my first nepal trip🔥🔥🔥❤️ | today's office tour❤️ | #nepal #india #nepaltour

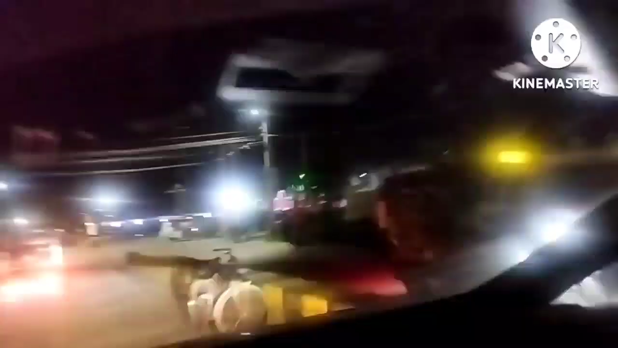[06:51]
यह बड़ा संदार लाइटिंग अधिक है
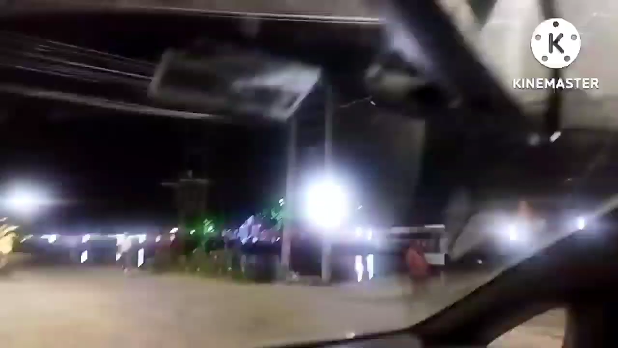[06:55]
कौन सा जगह है रक्सौल का दरिया गज्ज्ञ रहे यह बड़ां अधिक है रक्सौल का दरी अगत
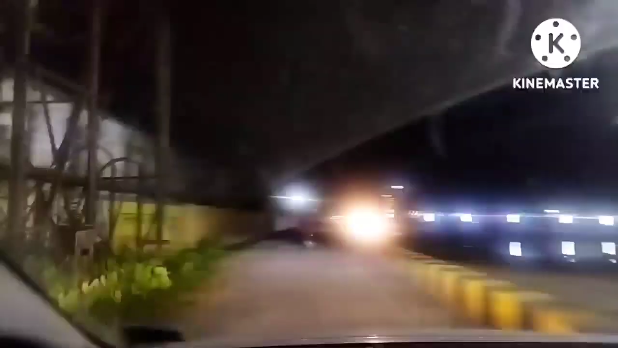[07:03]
अधिक कर देशन लुट स्टेशन हिरे रम यह बड़र हैं तो डिपलीट से नेपाल का बोर्डर हुसां नेपाल साफ भी जर्टी प्राभन चाहर है हम किसे ह हमाने हमेंगे है हमाला भै पैप
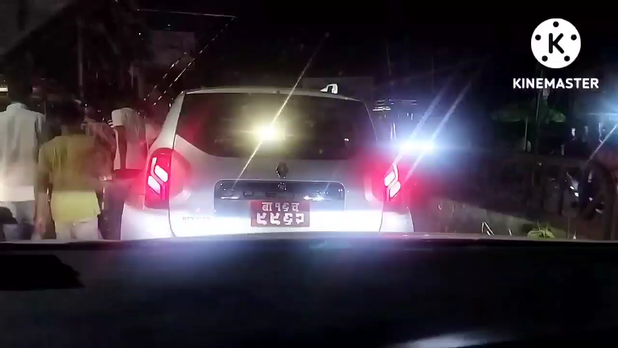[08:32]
पॉडर बहुतर हगा था फाइब फाइब शीक्स टो पॉड़र पाइ� बाइफ 562 है, यह बोर्डर है यहाँ पे छोड़ा दूर के बाद पुछी बोर्डर हा जाएगा
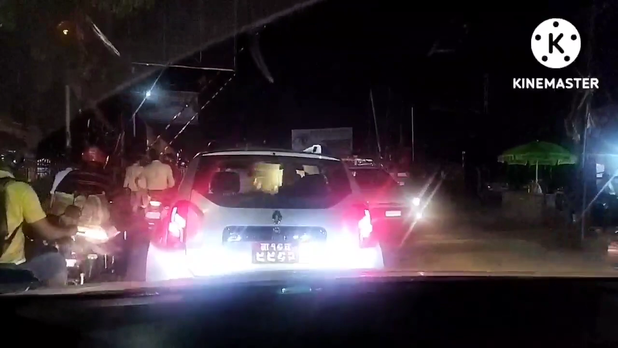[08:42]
अभी हम लोग इंडिया में हैं, तुछ नहीं पदारपड करेंगे हम लोग नेपाल में यह इस हमसे बॉर्ट जाते हैं अफिर
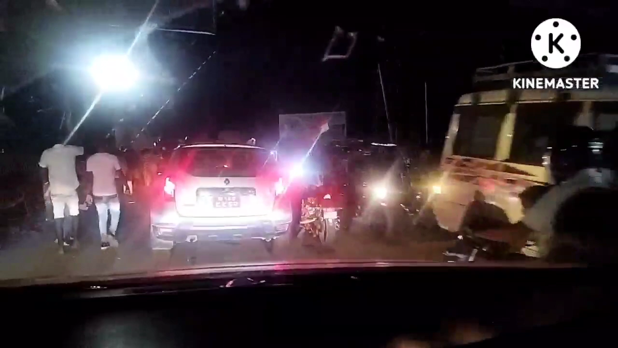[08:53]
बाइब अथियत अफिलों अरे बात का पुराना वीडियो है नहीं सब चीज भाइब आपनों समझते नहीं है आई तारीख है 20, 8, 2022, दीन सनी वासली, सब रिभूव हो जाएगा इतना आवाज है सब फतम हो जाएगा फुलाम म्याम पित रहूँ है
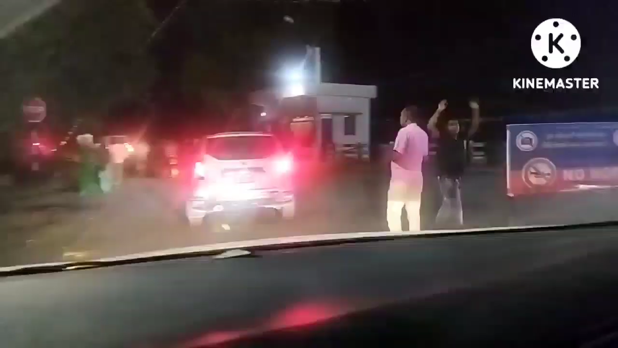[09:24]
लिखे बूडर है और शेज़े बढ़ाएगा लेकिन देखे इन डिया में एक तो मंधिना में इंडिया कोर्मेंट कुट्रा साइज पर देना चाहिए
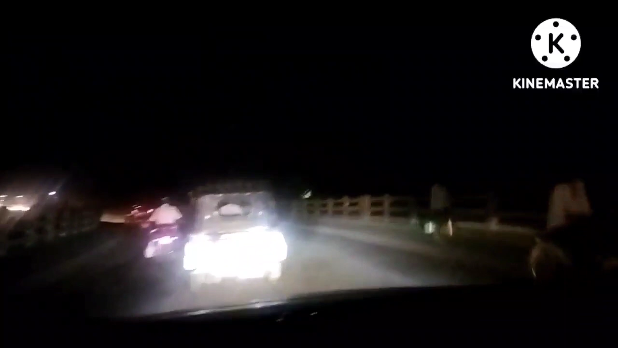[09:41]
इन गोर्मेंट को भी थोड़ा देन देना चाहिए बोर्डर है तो यहां पर कपने लाइटिंग होगा है और इक तिक रोड का बेऊस्ता अच्छा बना चाहिए अब देख रहे हैं चारुत्रप मंदेरा है नम्थावडा की कहा को पतर जाब
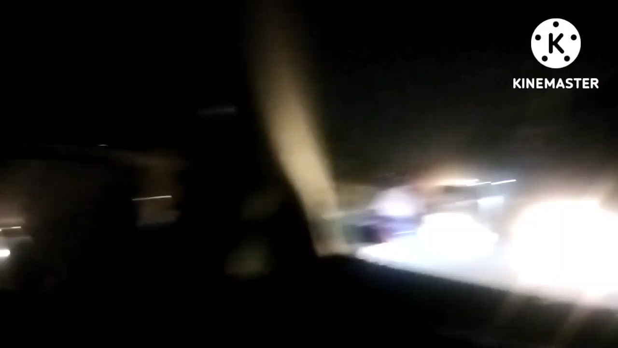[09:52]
यहां पर बोर्डर है यहां पर बोर्डर है यहां देखिए दोस्तों जो गेट दिख रहा है बड़ा सा यहीं नेपाल का बोर्डर है
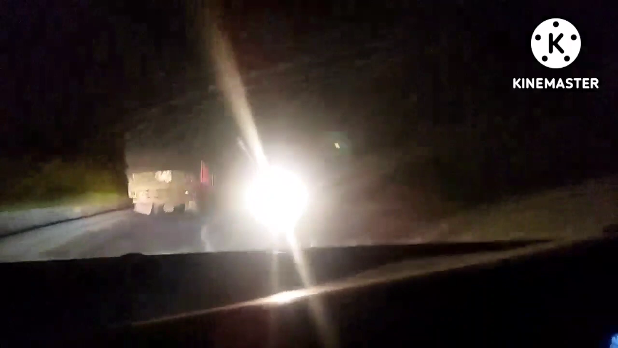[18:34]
देखके चलना है, अनन्न बाबो, बहार पर हम लोग चल रहे न, बहार पर चलना, इस थावड़ा हम लोग पहुंचने वाले हैं, यहां से लगवाग फंड� किलमेटर दूर है कि नाइट टेस्टे हम लोग वहीं करेंगे थावरा में है ने खाटवा लब भाड़ा में भूसर भाइए तो भाई जाएगा भूसर भाइए नादी